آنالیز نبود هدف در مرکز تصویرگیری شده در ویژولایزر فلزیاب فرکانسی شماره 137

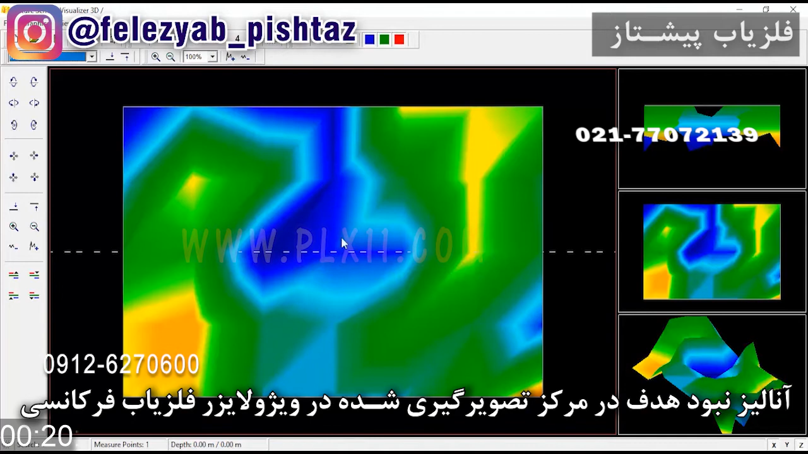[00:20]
یه مخروطی مانند یه همچین شکلی در اینجا هست این دوتا به هم ارتباط دارن و این دوتا هم با هم مرتبطن یعنی ارتباط یه جایی چه چاله یا یک مسیر نرمه که لایه های
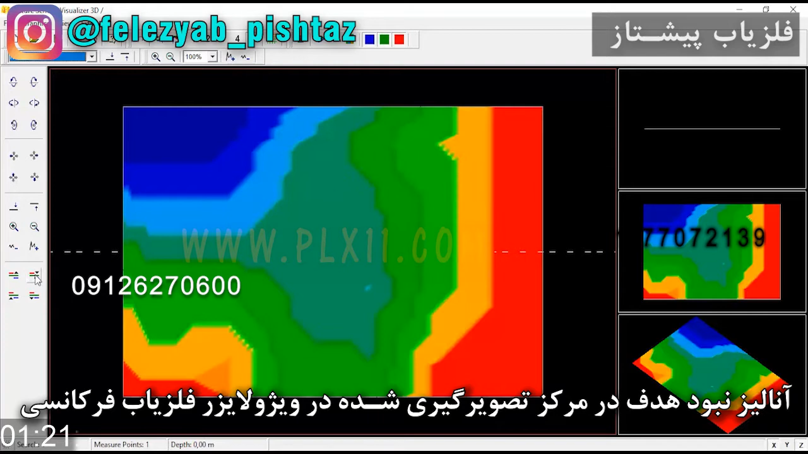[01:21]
آدیشه باید با INT یک بریم روش ببینیم چه وضعیتی رو میاره اینجا یه تکلکه میده و یه مسلس در اینجا این در یک منبعی ماننده آب جایی مرتوب یا جایی بسیار نرمه ولی این لایه هایی که دارید ببینید لایه های بسیار سفت لایه بندی شده در اطراف اون منبعی خود تکلکه در اینجا قرار داره
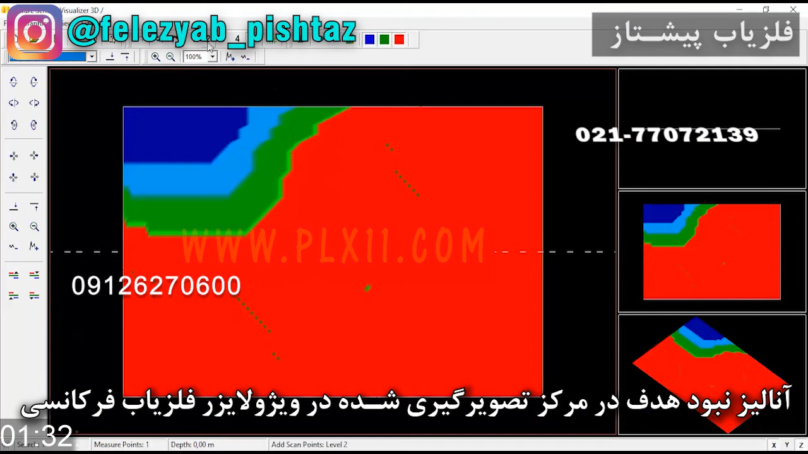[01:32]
که اگه یک رو بزنیم این بزرگتر میشه INT 2 باز بهتر میشه این بینگره اینکه اون هدف در اون محدوده وجود داره ولی اینکه آیا این هدف دقیقا در مرکزش هست این
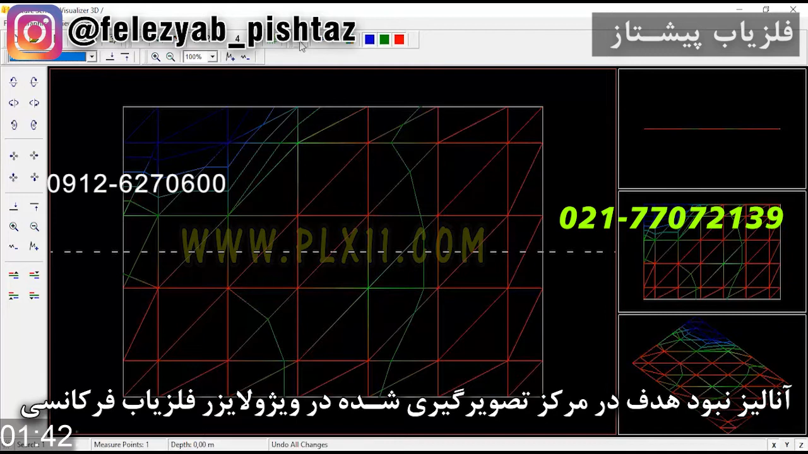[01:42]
بستگی به اندازه اون داره اگه بعدش گردونیم به اقعب و بیاریم از انترپولیت یک استفاده کنیم و بعد بیاریم در اینجا کود 11 رو بدیم همون مسیر رو تهی کنیم چون ما اونجا یه تکلکه گرفته بودیم دیگه ما خواست میرونیم جفته یا تکه
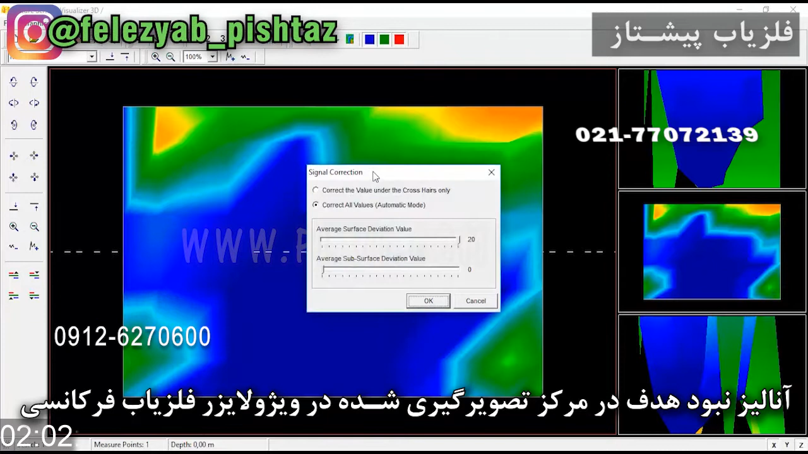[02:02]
ولی این رو در اینجا میتونیم ببینیم حالا اگه 20 بالا رو به خاطر ترش هولت بش بدیم و اگه بیایم دوباره کود 2 رو به این بدیم که این جداسازیه بیشتر بشه این منبعه از دید سیستم میره بیرون یعنی از دید تصمین بیرون یک رو میدیم و بعد این رو به حالت دوسف میبریم در حالت دوسفرش اینجا با آین تیش به ما چیزی رو به عنوان یک هدف اصلی نمیده یعنی در اصلا هدف از
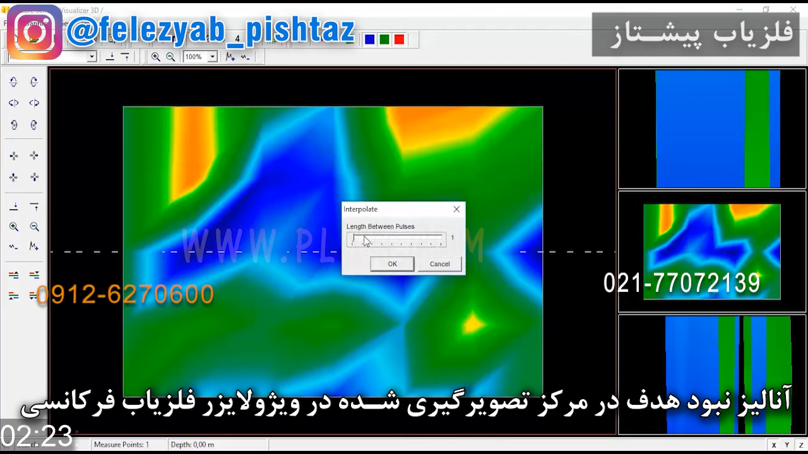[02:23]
دید خارج شد اگه آین تی دو رو بهش بدیم یه مسلس در اینجاست پس پیوستگی عدد 11 رو با اون میگیریم و چون اگه هدف خیلی بزرگ باشه یا
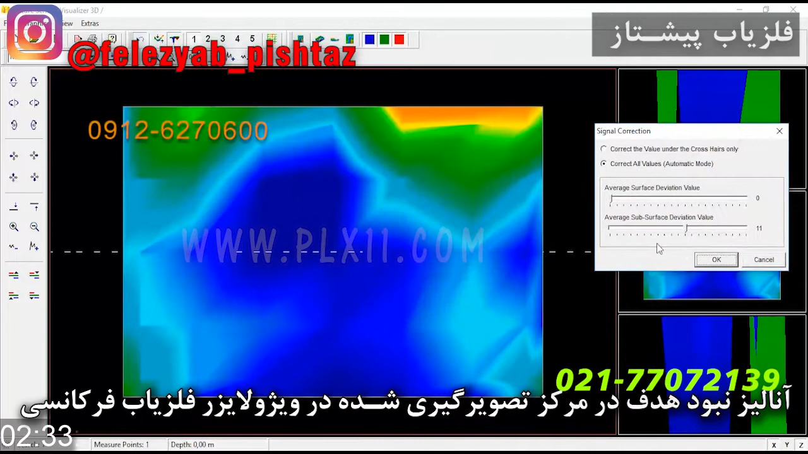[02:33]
در گوشه باشه اینجا میتونیم بیایم و کودهای دیگه استفاده کنیم فعلا 11 پایین رو به 20 تبدیل میکنیم 20 تو میاریم بر روی 5 که آیا اینجا آلیاش ها یا
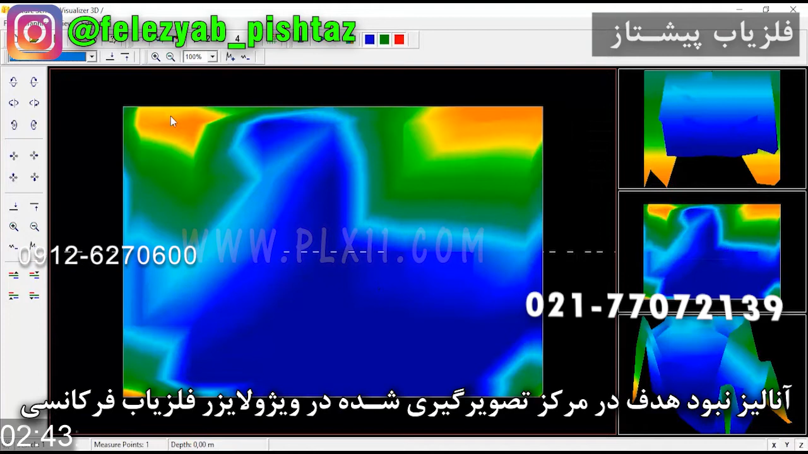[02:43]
منابه در اطراف هستن اینجا لایه بندی شده هست ولی اون لایه اصلی هدفی که مورد نظره دیده نمیشه کود 3 رو بشمیدیم چون اینجا هدف هست ولی اینکه هدف چرا از دید خارج میشه به خاطر میتونه وجود منابه دیگه در گوشه کنار این هدف باشه و بعد میاریم از کود 1 استفاده میکنیم یک رو
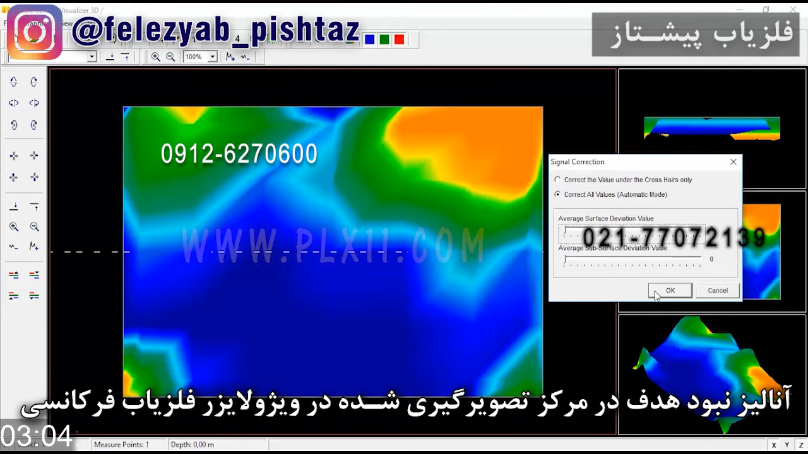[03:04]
وقتی دادیم و دوصف کردیم این مخروطی ما میاد در این محدوده این همون چیزیه که در ابتدای ام در تصویر قابل مشاهده بوده برای
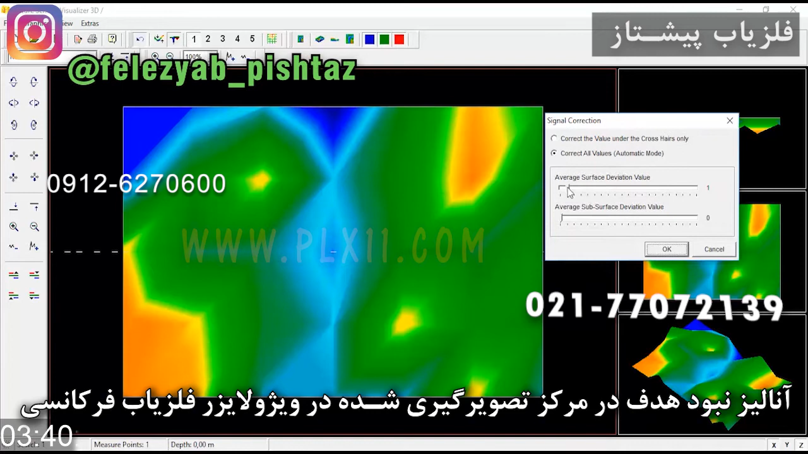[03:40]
با خودش به دنبال داره دوصفرش میکنیم این همون شرایط رو باز برای ما میانه شرایط این شرایط وجود هدفه ولی هدفه در شرایط امقه بسیار
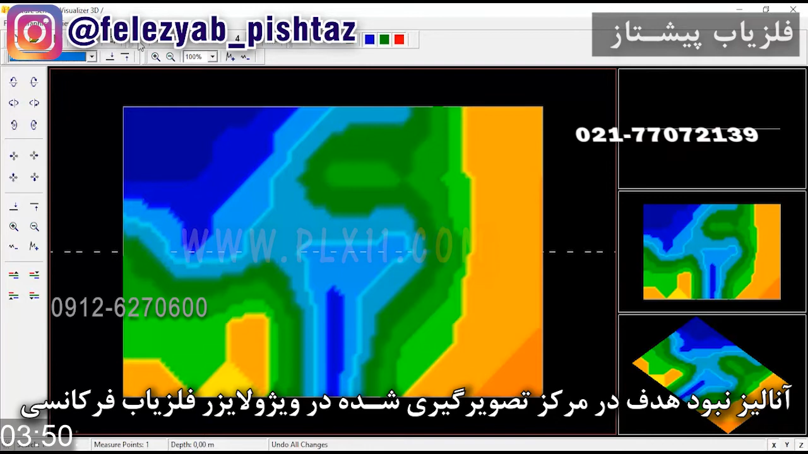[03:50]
زیاد با ترکیب لایه های متفاوته که دسته سی به اون بسیار دوشوار یا سخته اگر ما آینتی 2 رو بشبدیم بیاییم کود 2 پایین رو برای
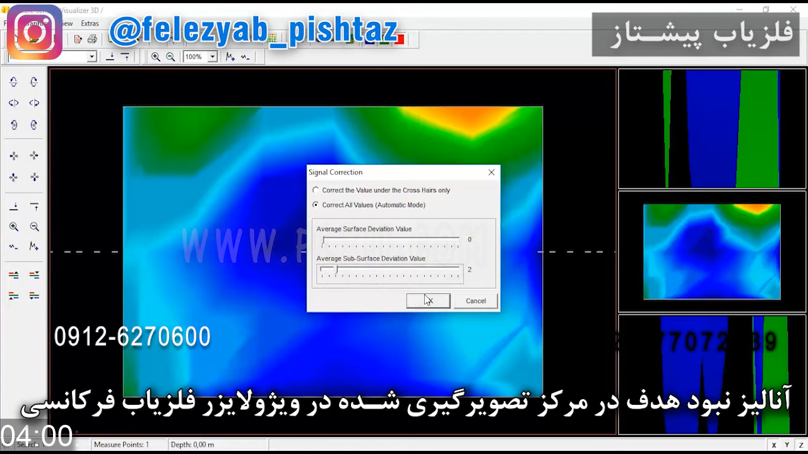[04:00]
اندازگیری یا موقعیت هدف بدیم که بینیم هدف دقیقاً در کجا قواه گرفته و این رو سف کنیم و دو بالا رو بشبدیم اینجا میتونه یه ترکیب به ما بده
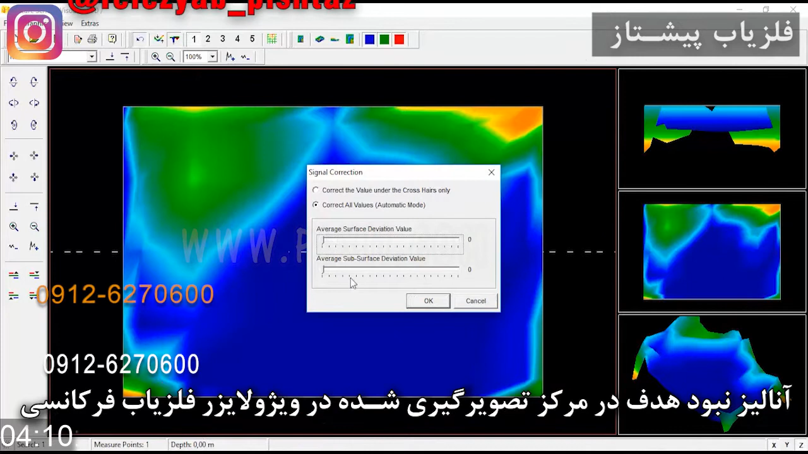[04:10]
ولی آیا با دوصفر هم همین حالته با دوصفر این حالت پدید نمیان اینجا شرایط به این گوشه ها میره این یه مقداری برای این که این هدف قابل
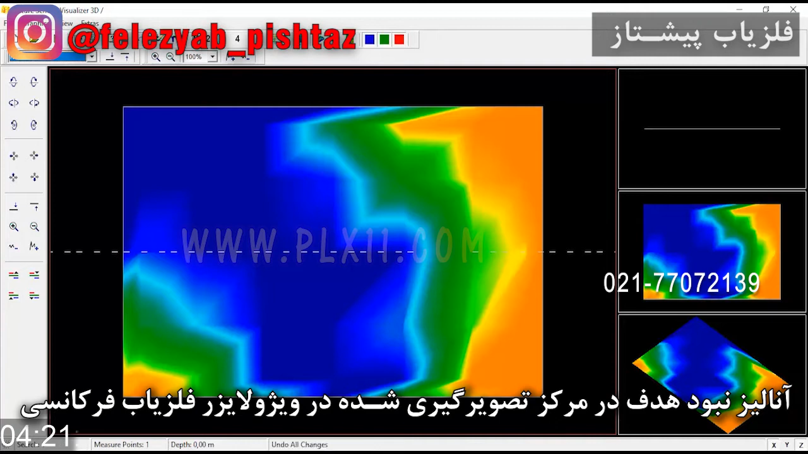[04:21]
تشخیص باشه سخت شده چون نمیتونه اون مرکزیت رو به ما بده وجود هدف در اینجا هست ولی این که چرا نمیتونه این رو از توی سیستم به این
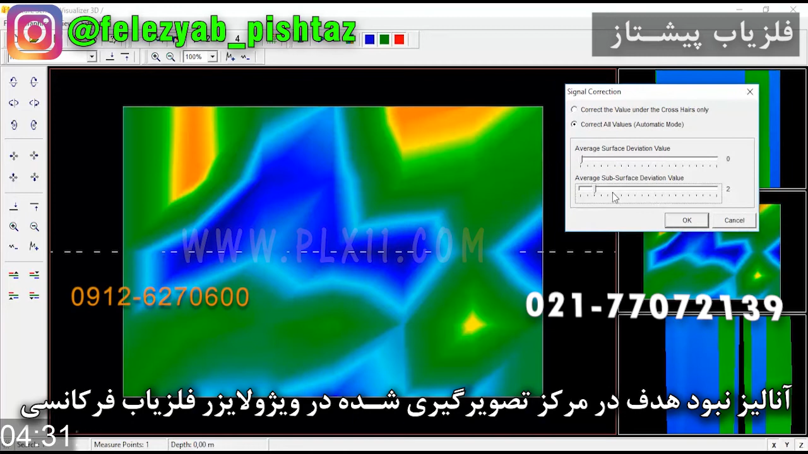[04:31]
صورت درابارد میریم و کود 12 استفاده میکنیم 12ش هم با زیاد تغییر حالتی با کود عددی
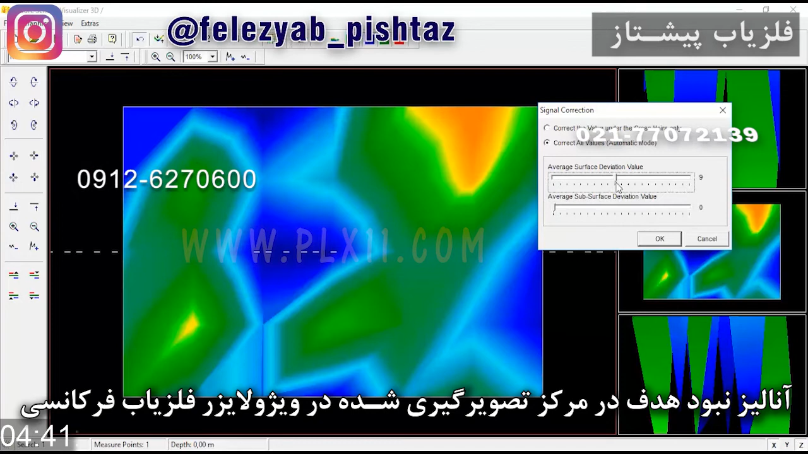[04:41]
11ش نداره و این معینگره این که امکان داره تو مرکز حدف نباشه 20 رو که میدیم باز همون حالته حالا میریم از 10ش استفاده میکنیم در 10 این ترکیبی مقداری
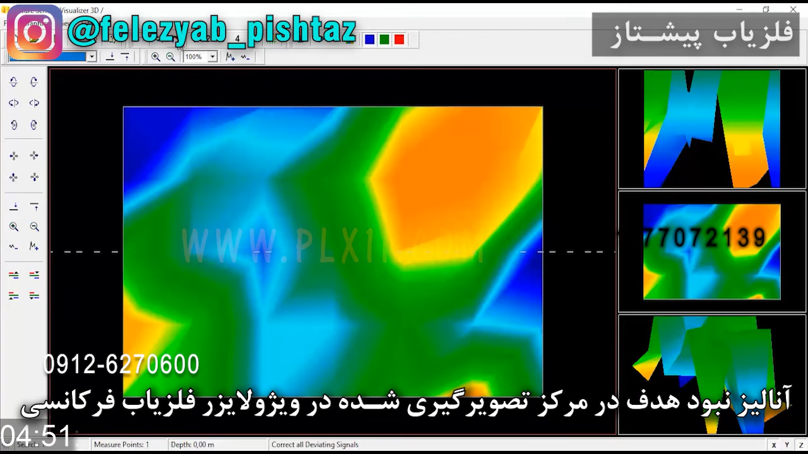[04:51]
تغییر میکنه شکای مقداری متفاوت میشه کود 5 رو بهش میدیم و کود 5 میریم دوباره بر کود 2 اگه ما کود 2 رو شبیه کود 2
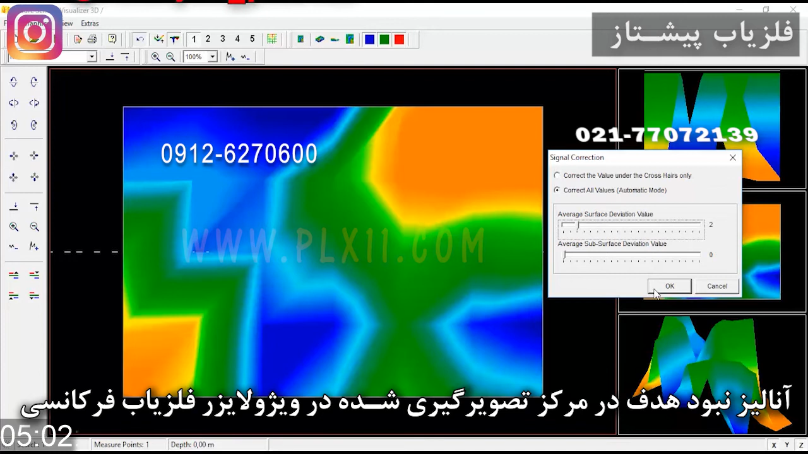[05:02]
حالت عادی جایی دیگه بگیریم خواهی امکان وجود هدف زیفتر میشه پس هدف تو این محدوده چون شکستگی رو ما در اینجا میبینیم این دلائلی که تمام تصاویر امکان داره
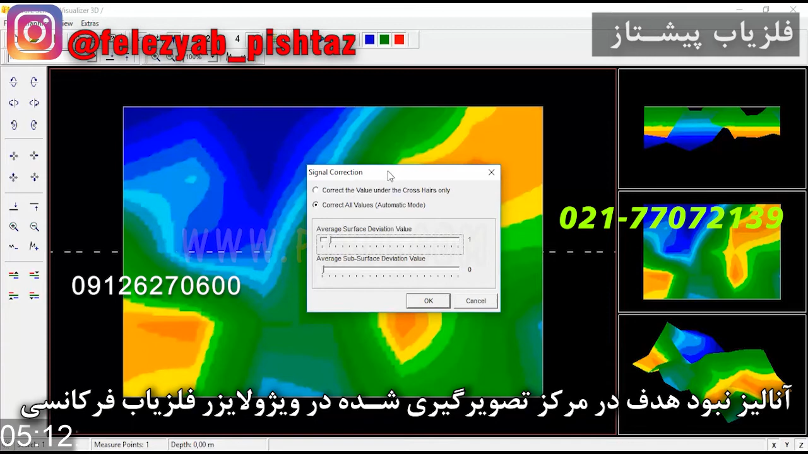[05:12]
رو مرکز هدف نباشی اشتباه اپراتور یا اون محدوده بوده که این تصاویر رو شک گرفتن یا اون رو مورد
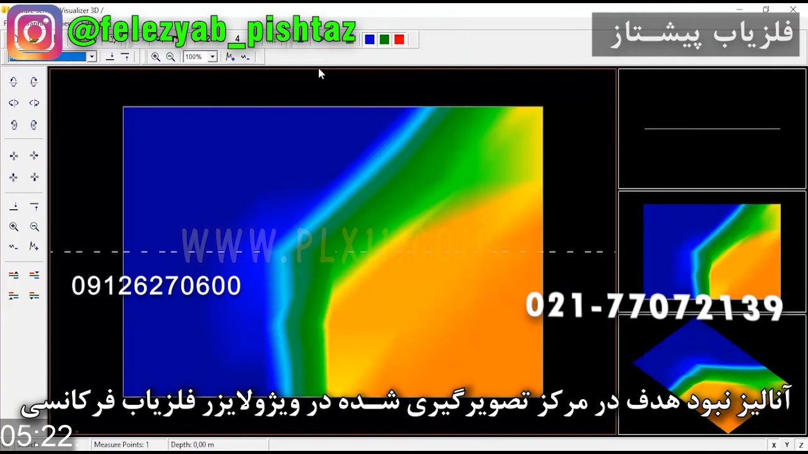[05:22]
تصویرگیری قرار گرفت دادن وقتی دو سفر رو بیدیم این محدوده پررنگ کرده یعنی اینجا هم باز در این حالت اون هدف اصلیه که باید تو دید بیاد باز هم نمیاد تو دید اگر